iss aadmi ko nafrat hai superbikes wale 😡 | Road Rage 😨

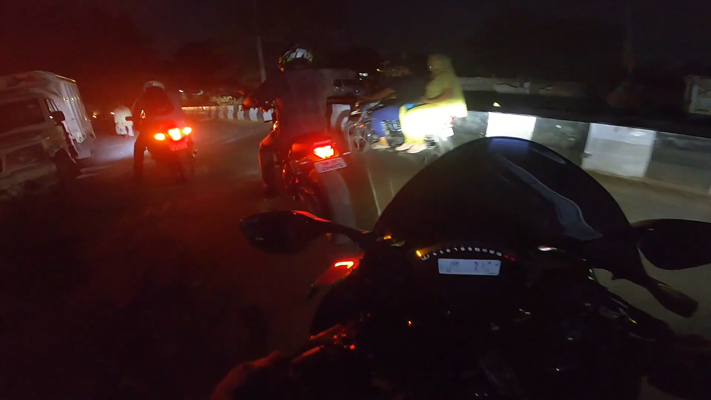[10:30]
क्या हो गया? चले भैया जी, तो ये लाइट देखो, लाइट के जलवे देखो।
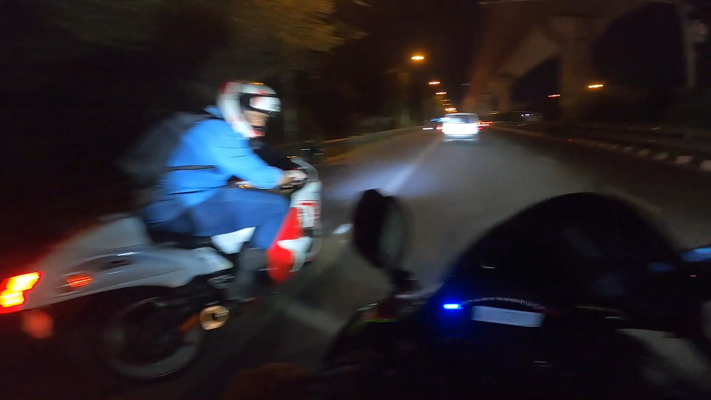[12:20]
इस बंदे ने रेल बना दिया आज भाई, भाई ने लगा रखा है ब्रॉक 421 फुल सिस्टम, बैक फायर का शौकीन हो चुके हैं आजकल।
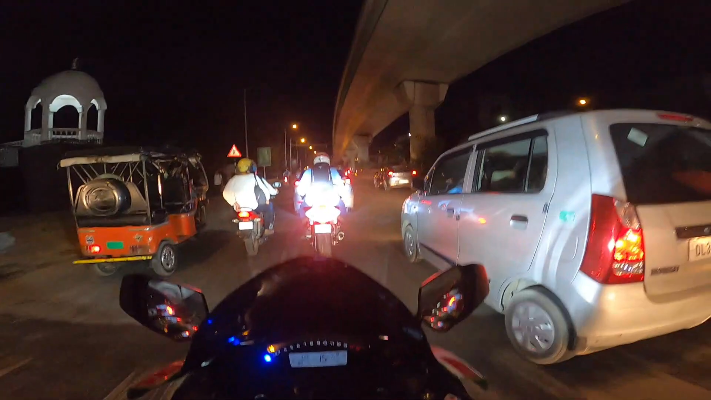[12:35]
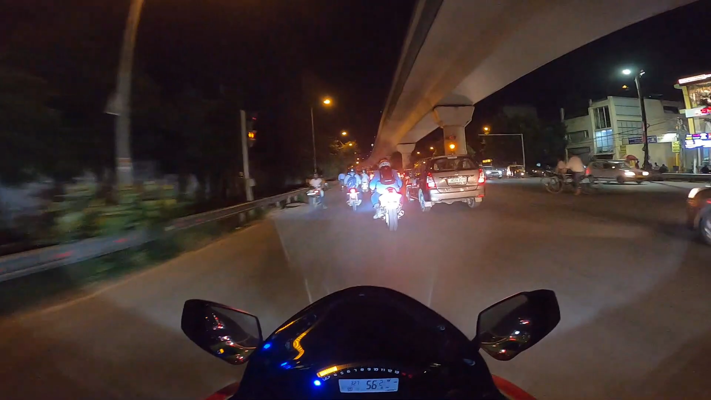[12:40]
ए बैक फायर वो वो वो वो ओहो बंदे को हो क्या गया भाई।
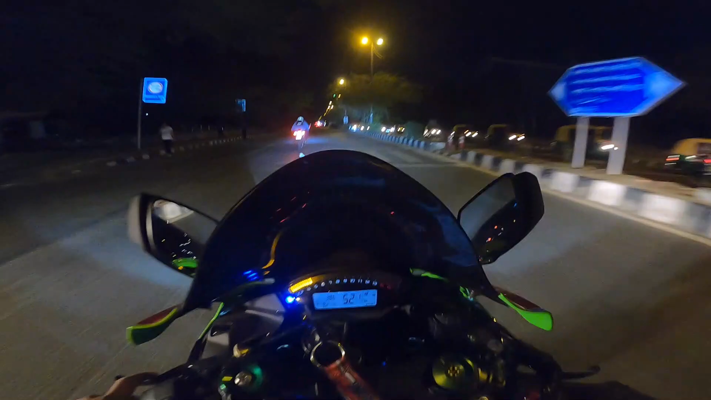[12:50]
एक तो ये रोड थोड़ी सी ऐसी है ना बम्पी टाइप सी, इसलिए मैं ज्यादा व्हीली लंबी खींच नहीं रहा। हमारे पास भी बैक फायर है भाई, ज्यादा आ रही है ब्रॉक्स परफॉर्मेंस।
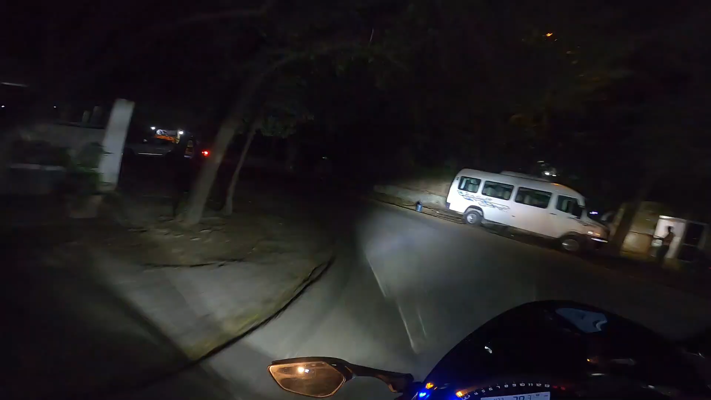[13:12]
जी ढाबे आ गए, अब हम बैठेंगे टंकुश पे।
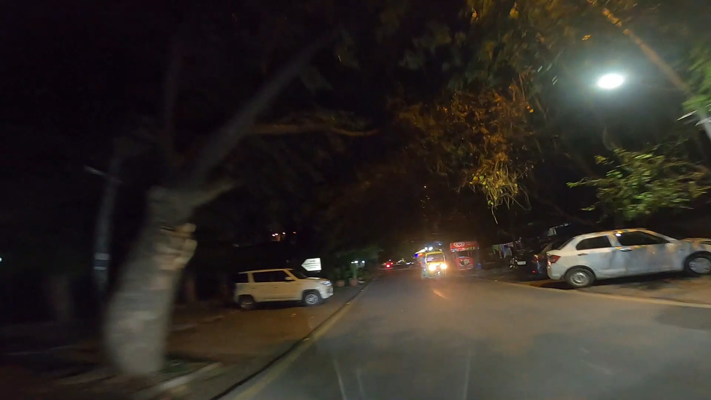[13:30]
ये बोलते हैं टंकुश लेकिन मैं बोलता हूँ टंकी, ये लोग यहीं बैठे रहते हैं क्योंकि ना कंप्लेंट होने में देर नहीं लगेगी।